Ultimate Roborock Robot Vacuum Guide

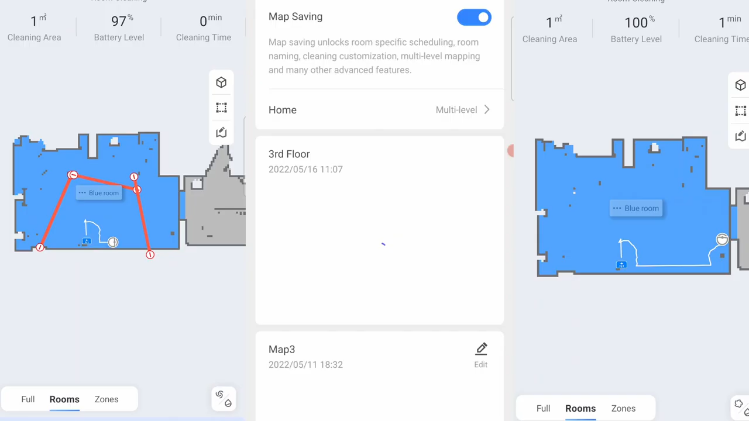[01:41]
like containment, map saving, and multi-pass runs.
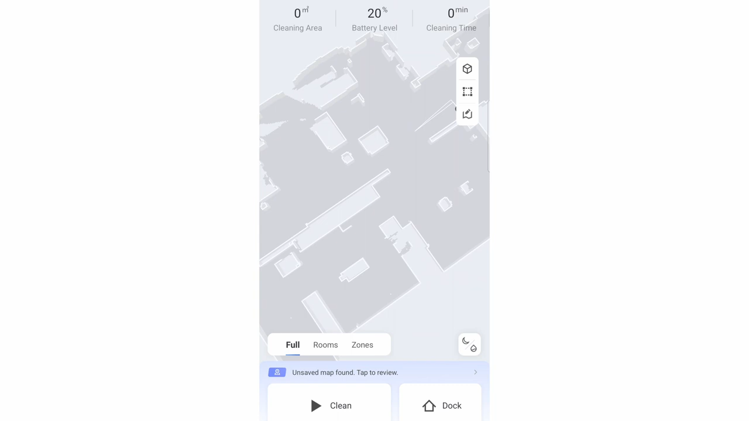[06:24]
The 3D map, as its name implies, shows the map in a 3D perspective that users can view in different angles.
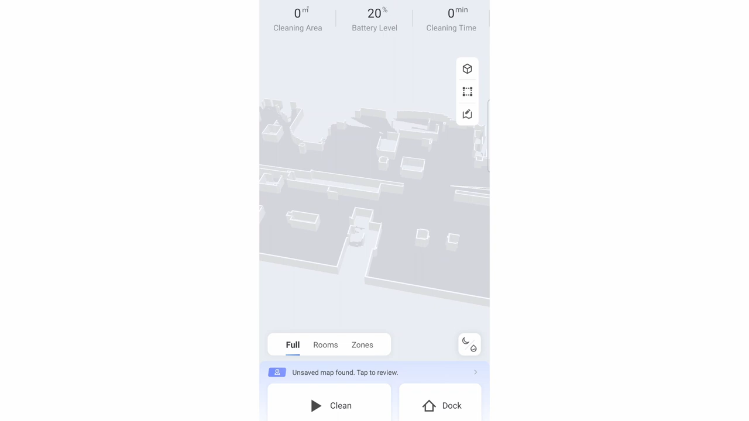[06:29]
While the mapping run shortcuts the map creation process by taking full advantage
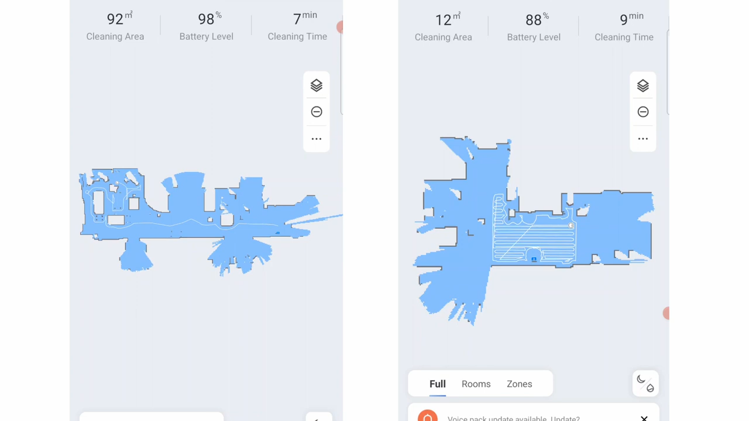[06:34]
of LiDAR's 360-degree scanning ability to create maps in a fraction of the time it takes a full run.
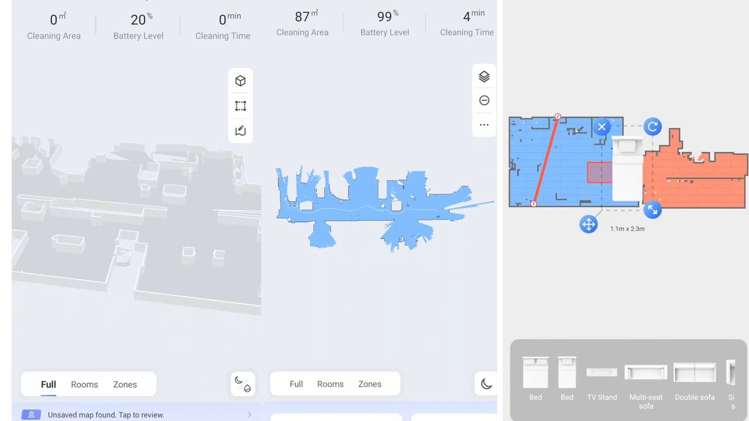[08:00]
New features have been added in the latest Q series and S7 Max V releases, like the 3D slash matrix map, map details, and mapping run.
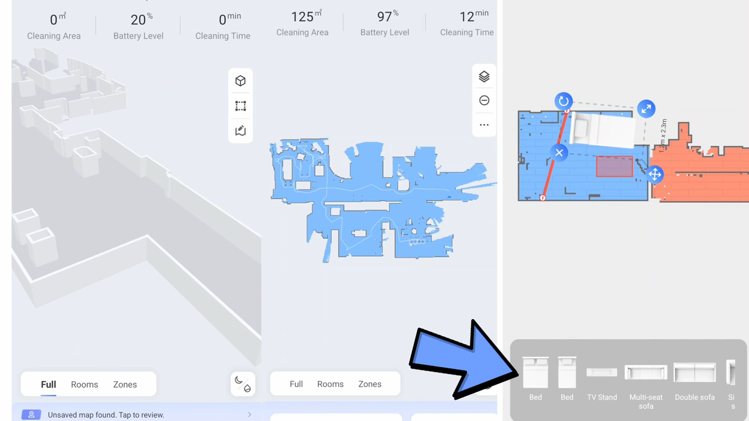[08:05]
The good news for consumers is these features are rolled out to older models, benefiting consumers who bought these options.